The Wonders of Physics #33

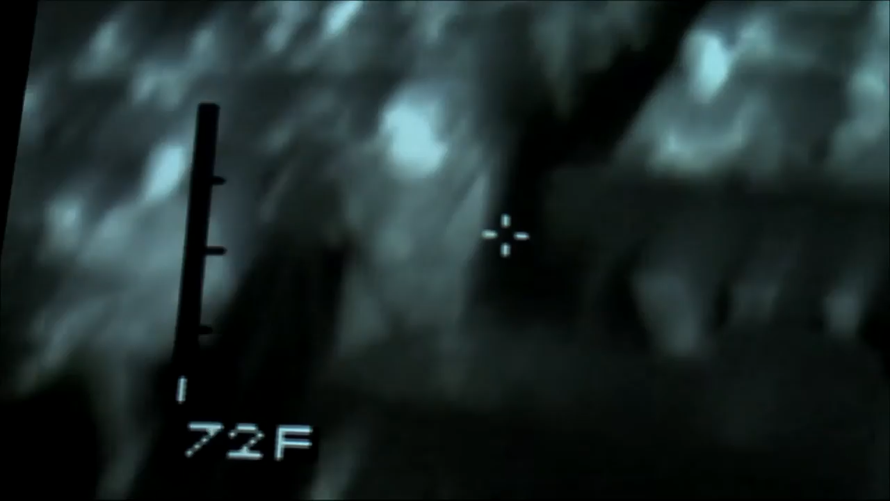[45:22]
and thus radiate off more heat, making them visible. You can also see subtle changes in temperature of things such as the carpets and desks and chairs. This should help the citizens of Neutron City keep from running into each other in the dark.
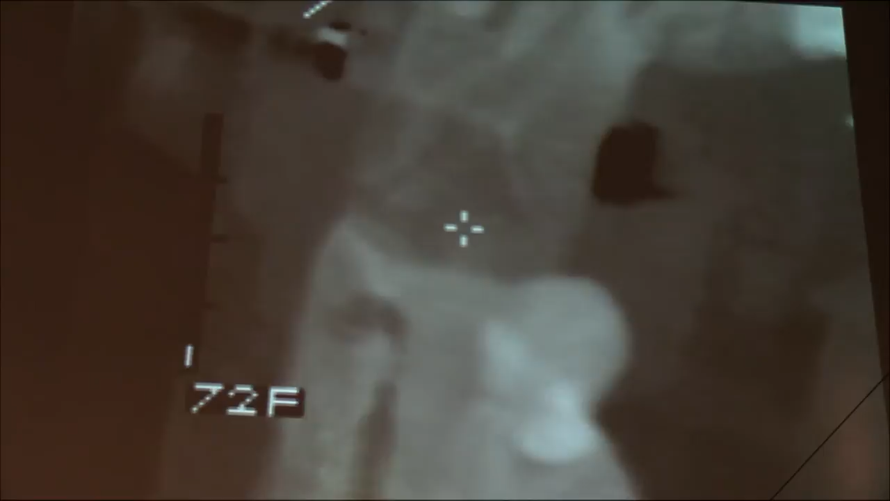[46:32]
it is in fact transparent to light in the infrared. Thank you.
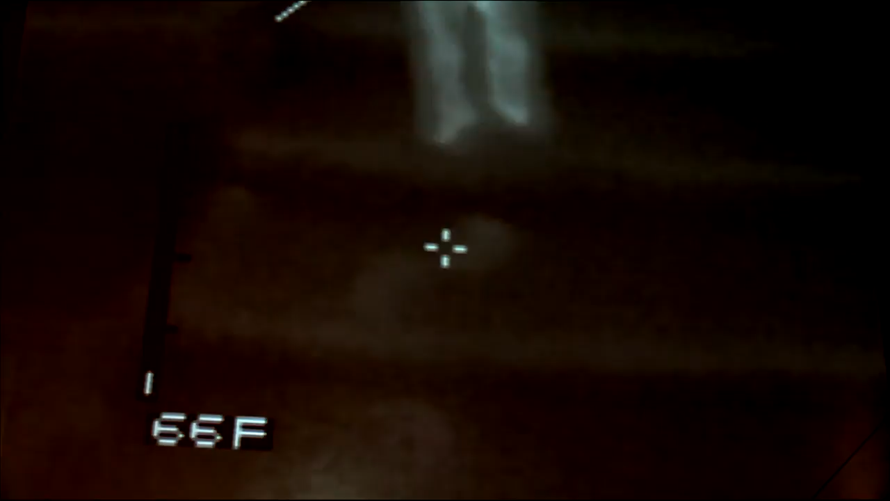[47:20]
This is because your body is warmer than the surrounding environment, and thus heat is transferred from the bottoms of your feet into the carpet,